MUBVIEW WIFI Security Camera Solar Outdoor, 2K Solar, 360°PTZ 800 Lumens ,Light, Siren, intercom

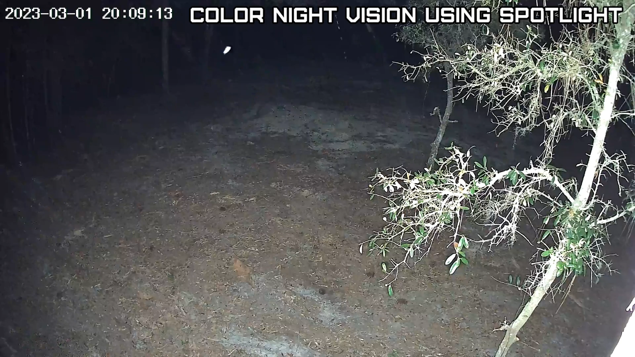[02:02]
It has color night vision, which means it turns a white light instead of an IR, and has an IR cutoff filter.